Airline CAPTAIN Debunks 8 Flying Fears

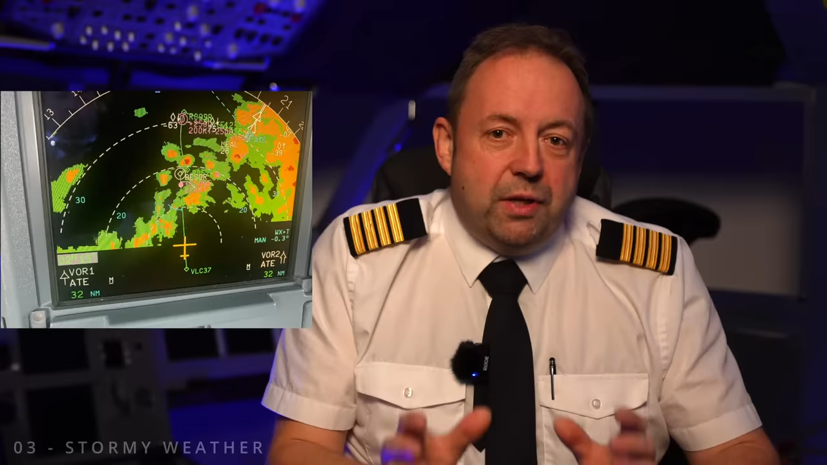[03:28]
So we can see these storms up ahead even at night on our screen.